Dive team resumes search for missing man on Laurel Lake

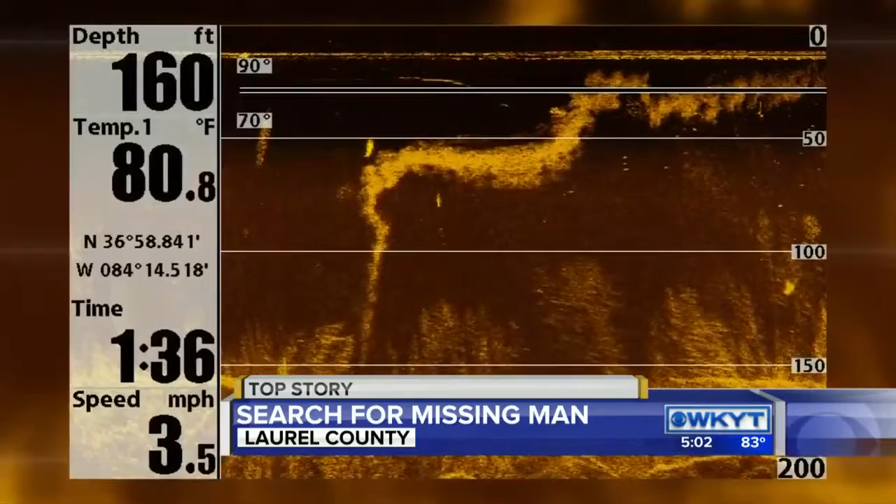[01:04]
On screen: depth 160 ft, water 80.8°F, speed 3.5 mph
DIVERS ARE ON THEIR WAY TO VISUALLY INSPECT THE TREE IN THE PITCH BLACK COLD WATER. IT HAS A RESEMBLANCE IT COULD POSSIBLY BE HUMAN REMAINS.